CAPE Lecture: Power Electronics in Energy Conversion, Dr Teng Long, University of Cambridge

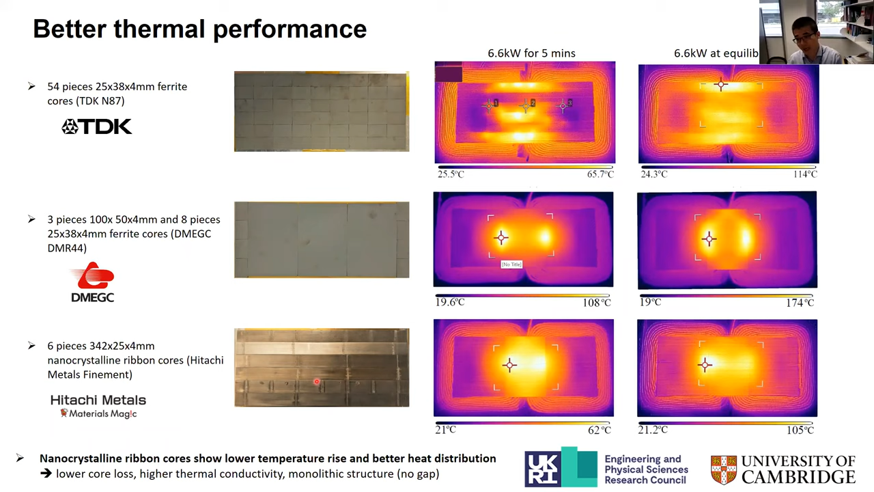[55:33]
And also the temperature, the heat is properly or like better distributed along this core, not like the ferrite. You can see some hot spot at the edge because too many air gaps in between of the small ferrite tails.